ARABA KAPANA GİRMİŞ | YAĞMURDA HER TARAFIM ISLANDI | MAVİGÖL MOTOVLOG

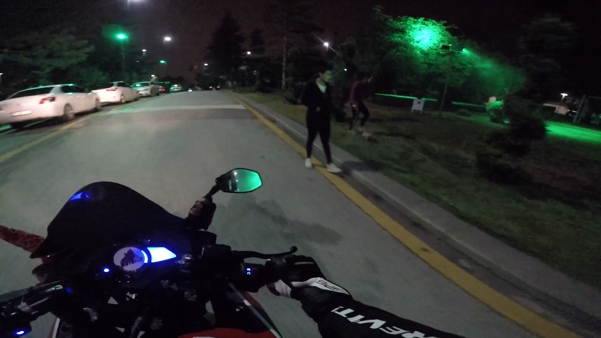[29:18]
Fino, fino, fino, fino. Ya kuyruğunu zaten düzleştirdim de korktum. Neyse, devam ki. Ne oluyor burada? Kapan mı var burada? Kapan var, tersten mi girmiş?
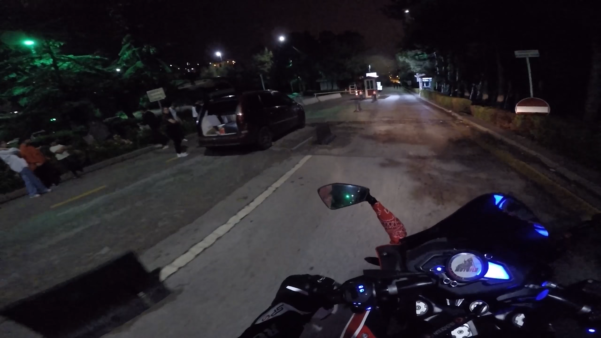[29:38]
Yani burada kapan var diye yazıyor.